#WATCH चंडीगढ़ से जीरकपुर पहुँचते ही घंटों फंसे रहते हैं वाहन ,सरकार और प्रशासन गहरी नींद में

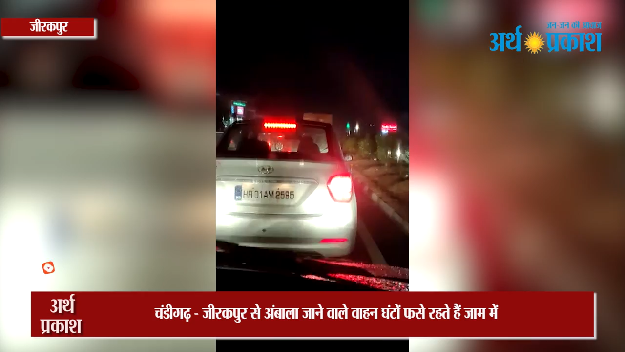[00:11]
میں دیکھ رہے ہیں یہ ویڈیو ٹریفک میں فسے کسی واہن چالک نے بنائی ہے جو کی صاف صاف درشاتی ہے کہ اس طرح کی ٹریفک جام کی سمسیہ جرک پر پہنچتے ہی شروع ہو جاتی ہے اور امبالہ کی طرف جانے والے واہن ایک ایک گھنٹا جام میں فسی رہتے ہیں کینٹو جیلا محالی میں پڑھنے والے جرک پور کی اس مکھے سمسیہ سے پرشاشن اور سرکار بلکل انجان بنے ہوئے ہیں